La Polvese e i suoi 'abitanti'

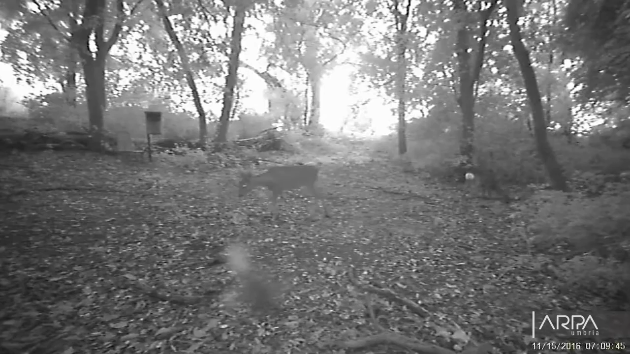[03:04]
Per questo studio sono state utilizzate due modelli diversi di fototrappola. Questo presente qui con me è la Caddebac.